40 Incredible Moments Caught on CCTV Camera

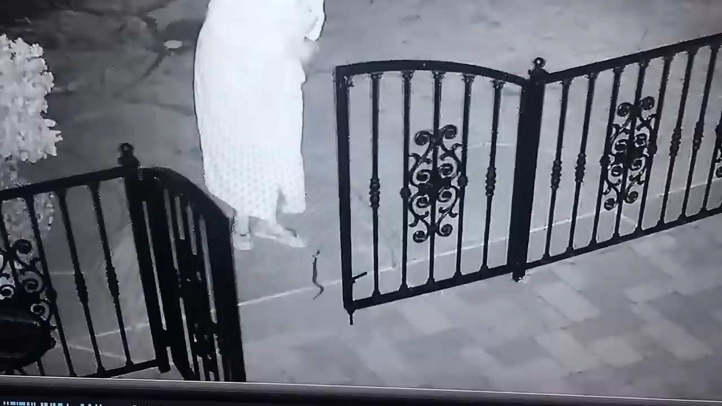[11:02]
Except one of them wasn't a toy at all. It was a long venomous snake. By the way, maybe she's related to Filch?